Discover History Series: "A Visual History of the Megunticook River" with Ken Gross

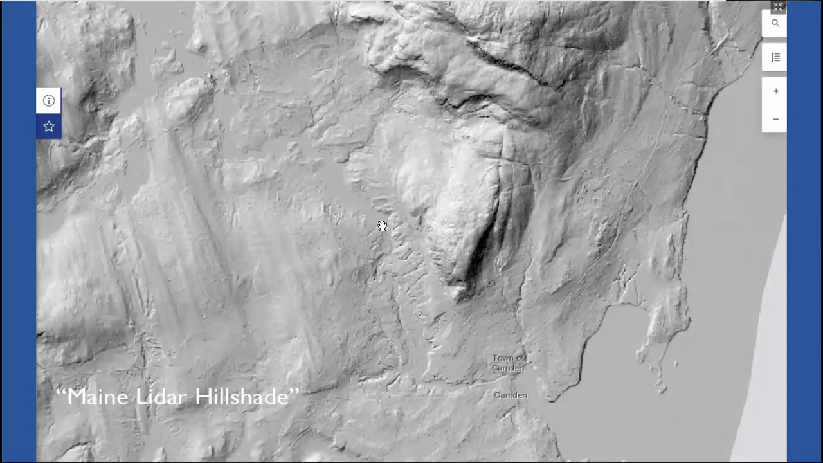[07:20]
So the east-west dam is there, and that's the dams that create, that turn Canaan Pond into Megunticook Lake. This next flat stretch of water here is the impoundment behind Seabright. There's the Seabright Dam right there. And then it's just a short run all the way to the harbor with another five or six dams, which we will fly over in our talk tonight.